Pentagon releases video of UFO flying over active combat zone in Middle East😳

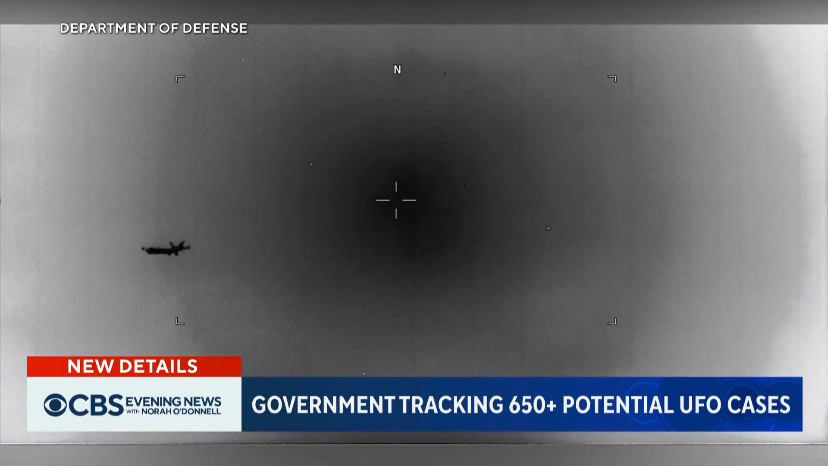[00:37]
The camera is watching another drone when an oblong object flies past.
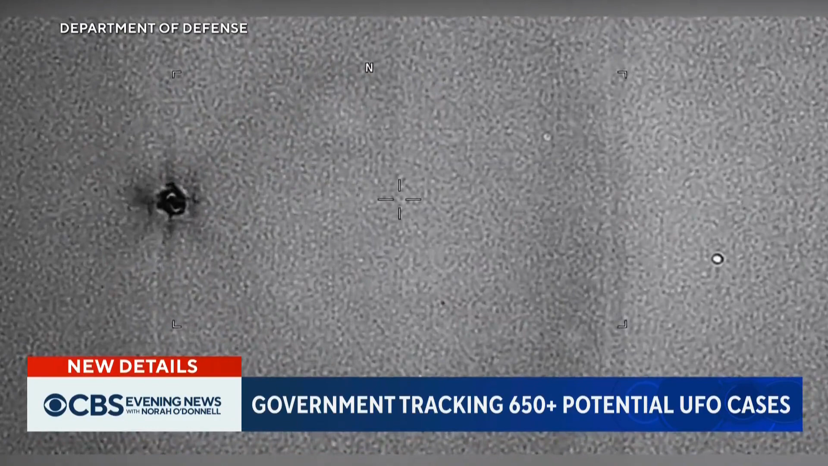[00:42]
This time, an infrared sensor was able to get a different view and identify it as a commuter airliner. The Pentagon says there is still no credible evidence any of the unidentified objects came from outer space. David Martin, CBS News, the Pentagon.